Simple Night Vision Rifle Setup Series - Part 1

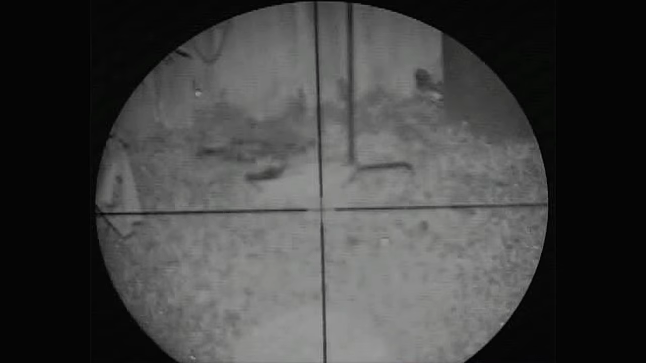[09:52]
It just helps with the brightness of the recording. Thank you.